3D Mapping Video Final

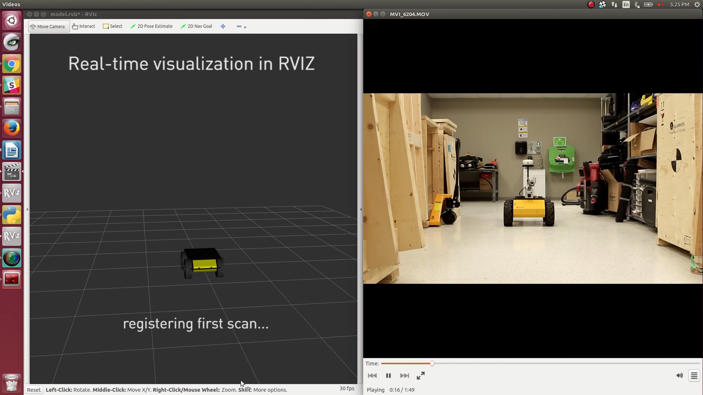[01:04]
On the left of your screen you can see ARPA is running in ROS to visualize the data in real time. As you can see it's plotted the first scan of the environment. It then moves forward, stops, makes a new 360 scan,
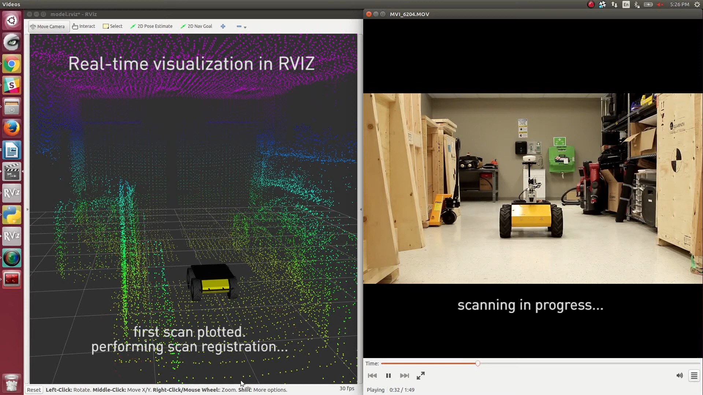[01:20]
and it continues moving. As it's moving, it's doing the 3d scan registration to overlay that new scan with the last scan.
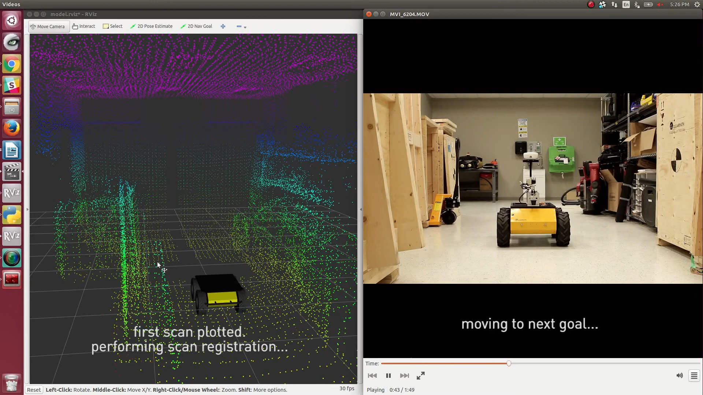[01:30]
3d scan registration is the process of combining or stitching together two subsequent point clouds, usually a reference point cloud and a new point cloud.
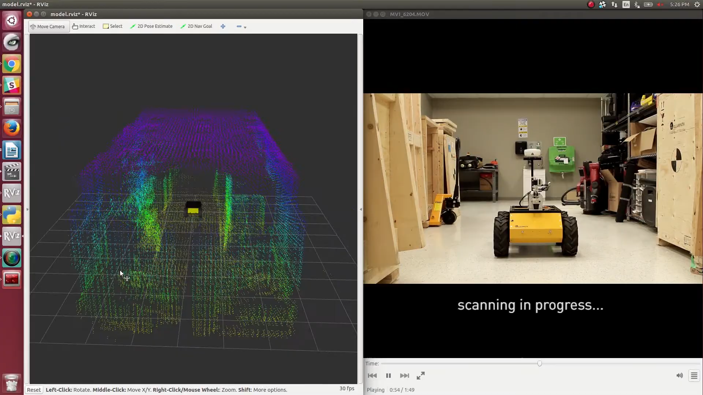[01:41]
This allows you to estimate the change in pose between two scans. It also allows you to build a map by adding new scans.
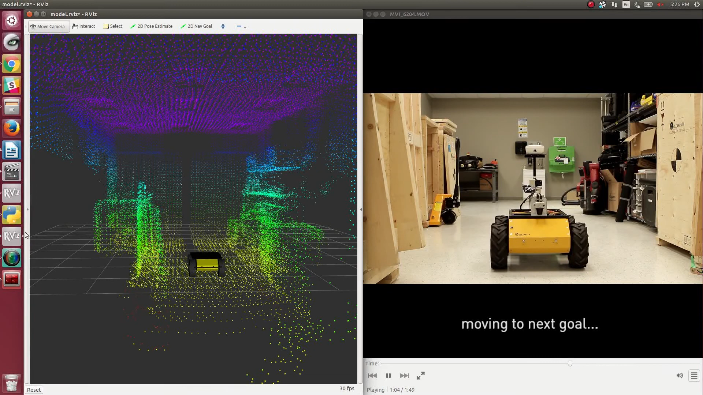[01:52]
This process is achieved through running iterative closest point between two subsequent scans. Iterative closest point or ICP performs a closest neighbor search to match all points from the reference scan to a new scan.
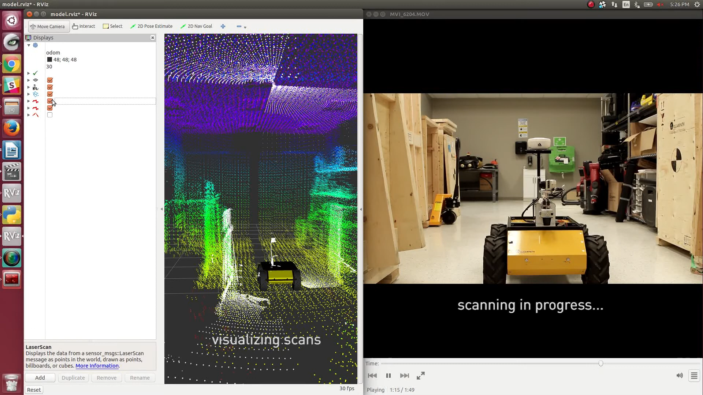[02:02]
Subsequently, optimization is performed to find the rotation and translation matrices that will minimize this distance between the closest neighbors.
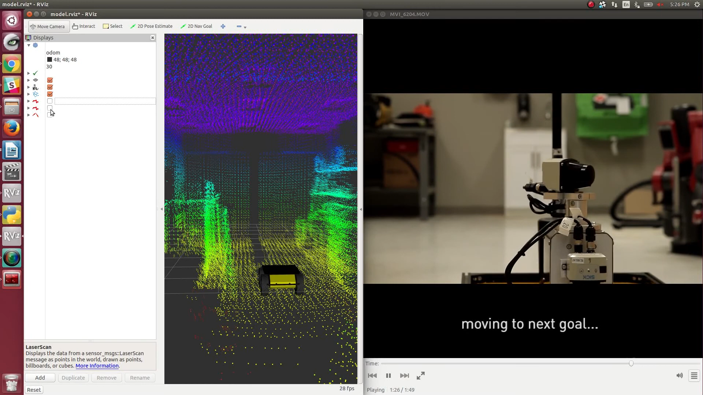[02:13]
By iterating this process, the results will converge to the rotation and translation that the robot underwent between these two scans.
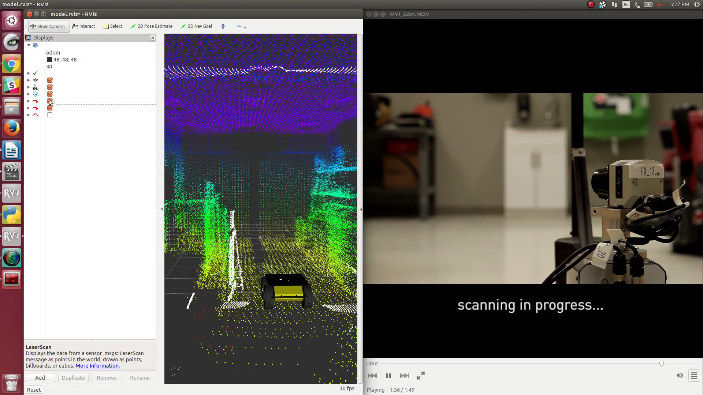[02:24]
This is the main process that Mandela mapping uses to create this program.